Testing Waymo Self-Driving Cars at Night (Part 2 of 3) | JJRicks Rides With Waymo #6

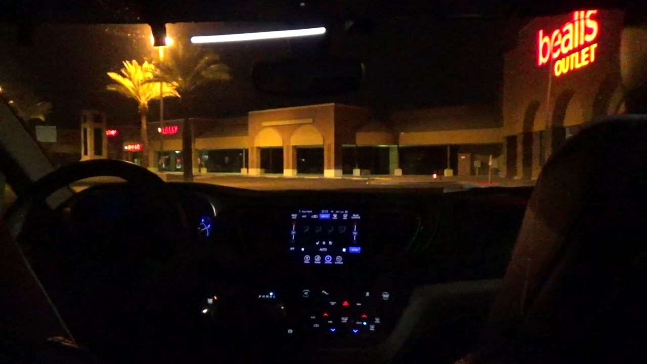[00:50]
It avoided the shopping cart, but it didn't visualize it on the map screen.
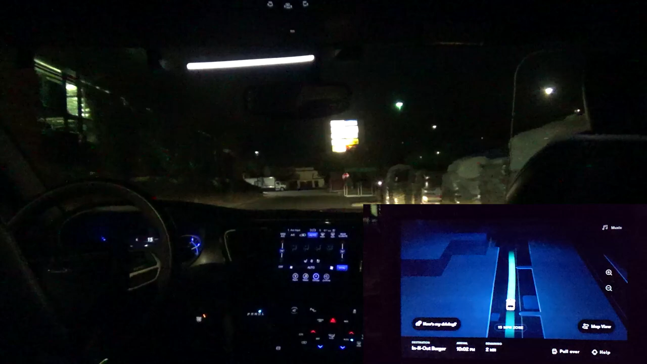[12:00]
It's kind of visualizing it as, I don't know. Arriving shortly at In-N-Out Burger. Yeah. Please keep your seatbelt fastened until we reach your destination and remember to take all your belongings. So with the pickup spot, we're gonna try and get it stuck. I don't know if we're gonna be, maybe it won't let us. Last time I got it stuck at this In-N-Out Burger on accident, I had to call rider support, and they might have, I think they removed that spot now, so it can't get stuck anymore.
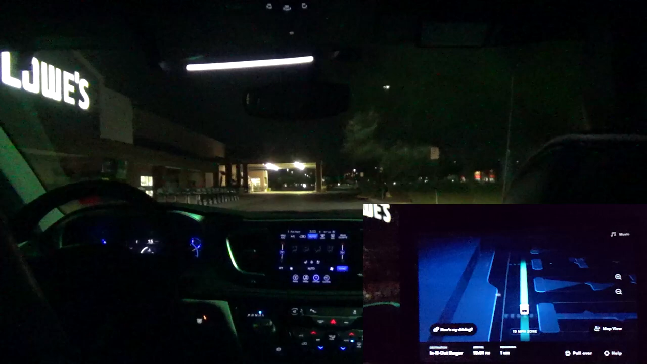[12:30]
But I wanted to see if it would 3-point turn its way out, like it does the other ones, but we'll see.
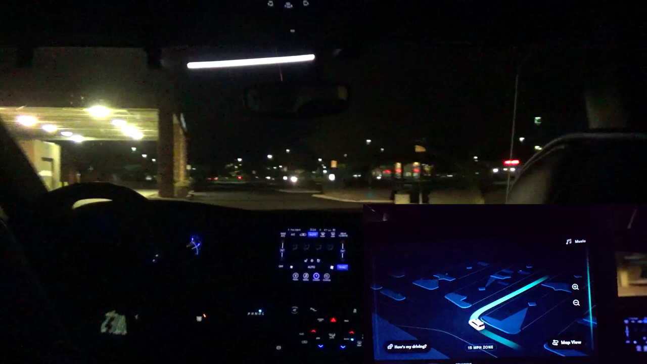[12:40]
Spot to pull over. Yep, it's gonna, oh, it's gonna go right there instead. Okay. Very nice. Okay.
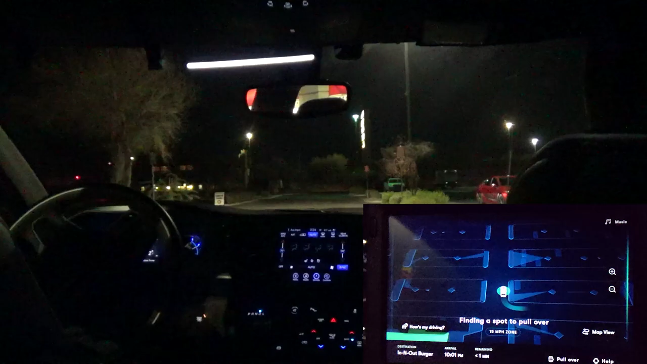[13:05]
And there we go.
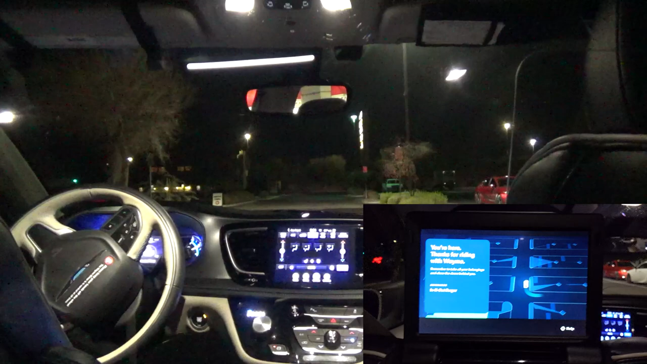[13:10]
We've arrived. Please check your surroundings before exiting the vehicle and remember to close the doors after you exit.